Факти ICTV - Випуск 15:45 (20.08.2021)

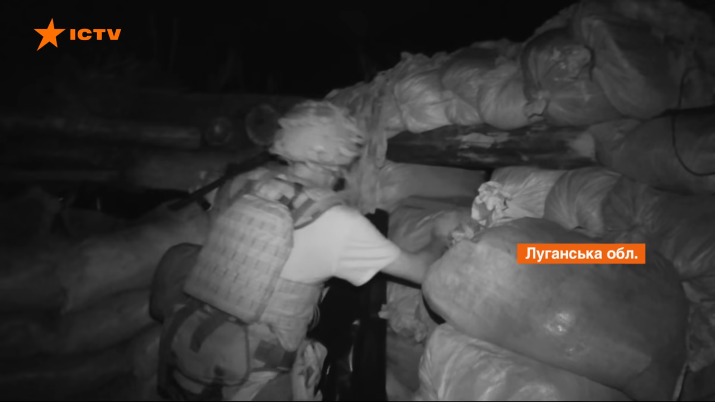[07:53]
Бійці кажуть, ворог мовчить, бо чекає, що вони першими відкриють вогонь, аби помститися за побратима.
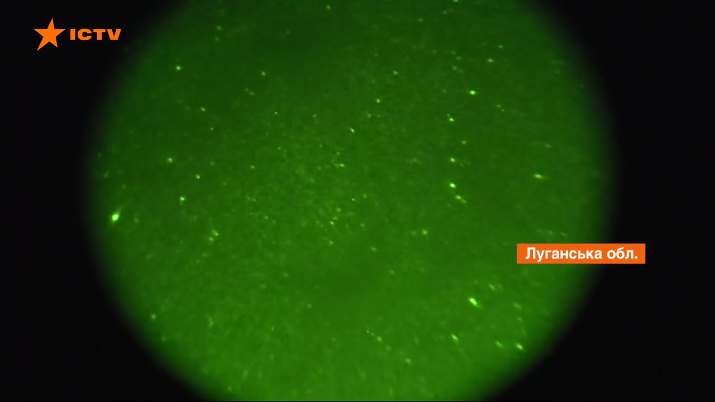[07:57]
Коли у небі помічаємо ворожий безпілотник, стає зрозуміло.
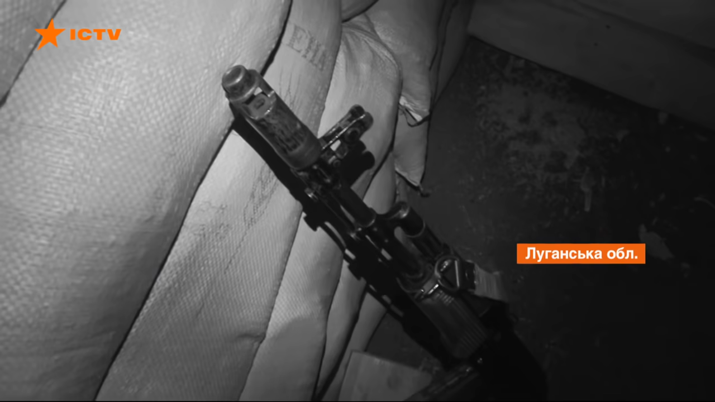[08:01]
Російські найманці хочуть зафіксувати, що ЗСУ першими відкрили вогонь.
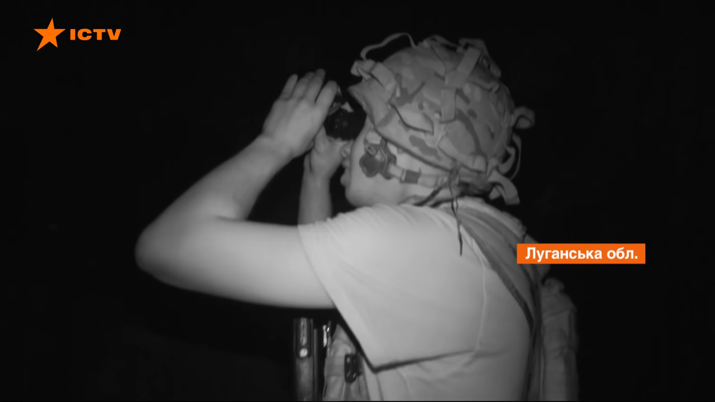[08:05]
Його дуже видно, добре, коли зустріляємо приладничного бачення, тому що під час зйомки він маленьке фітло випускає.
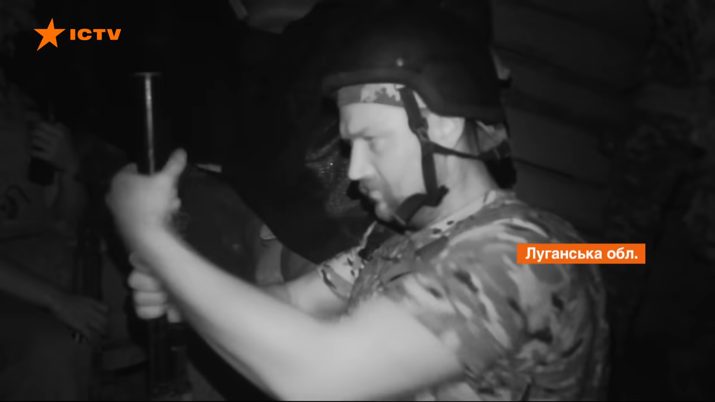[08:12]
Коли план не спрацьовує, починають діяти за старою тактикою.
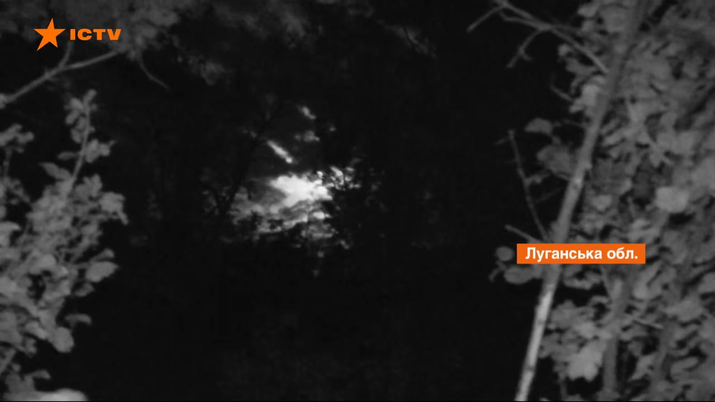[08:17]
Закидають гранату в ОГ-25 та неприцільно провокують зі стрілецької зброї.
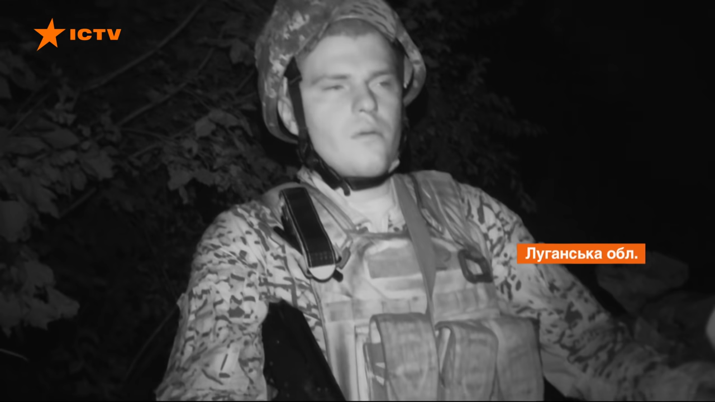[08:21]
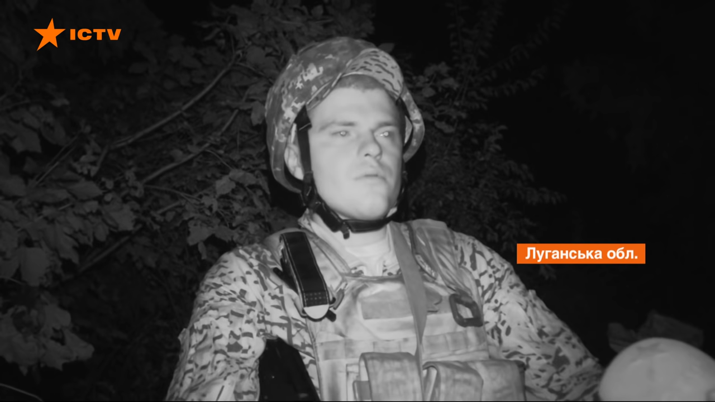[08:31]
Ось такі короткоінтервальні прострілювання, власне, і є ось тими провокаціями противника зі стрілецької зброї.
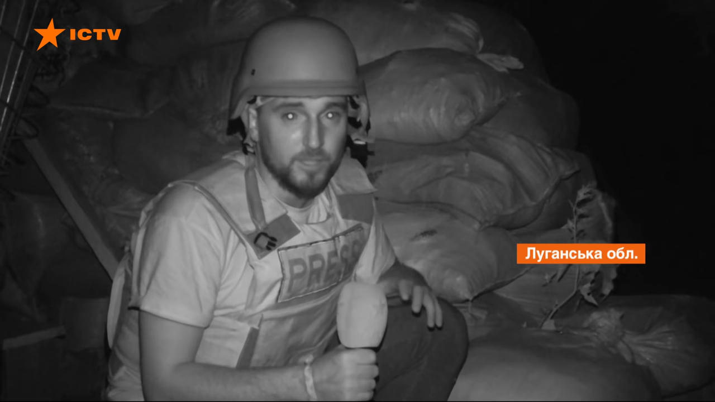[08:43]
На них наші військові не реагують та вогоню відповідь не відкривають. Натомість на ділянках фронту, де загарбники атакували з важчого озброєння, українські захисники таки мусили втихомирити противника.